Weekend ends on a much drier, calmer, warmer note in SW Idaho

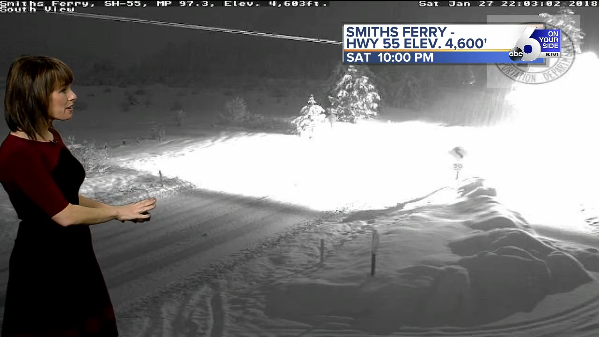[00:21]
Highway 55 is snow covered. This is one of the main roads heading into the Long Valley. So if the Winter Carnival in the call is maybe your go-to for tomorrow, if you're headed out early, be ready for some slick conditions.